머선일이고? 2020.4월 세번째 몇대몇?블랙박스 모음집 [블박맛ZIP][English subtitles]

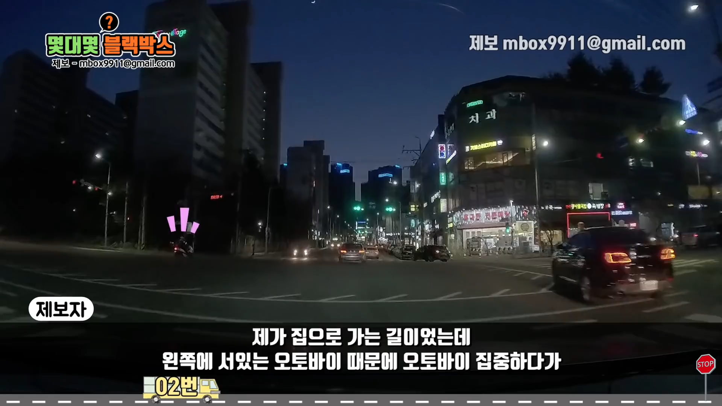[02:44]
집으로 가는 길이었는데 왼쪽에서 있는 오토바이 때문에 오토바이 집중하다가 오른쪽 차가 갑자기 이렇게 들어와갖고 경적을 빵 하고 울렸던 그런 상황입니다. 오른쪽에 불법 주차하고 있는 차가 있거든요. 그 차를 피하려다가 아마 그거 신경 쓰다가 못 보신 것 같아요, 저를. 저는 이제 원래 집으로 가는 길이었어 갖고 갔는데 갑자기 먼저 창문을 먼저 내리시더라고요.
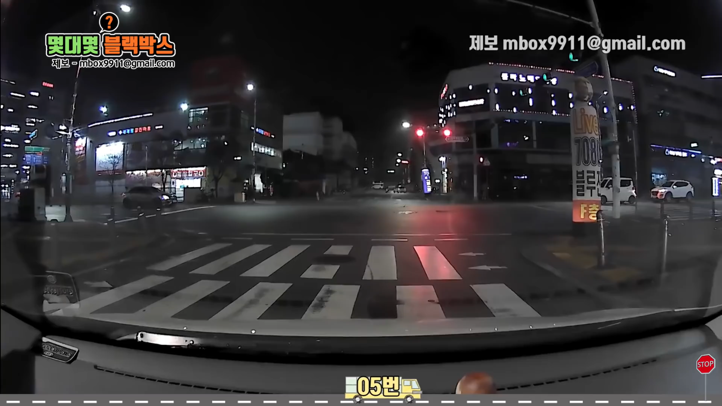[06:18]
그날 비가 왔다가 비가 그치고 약간 좀 날이 추워가지고 빙판길이었는데 오토바이 우회전하시는 분이 미끄러지셨는데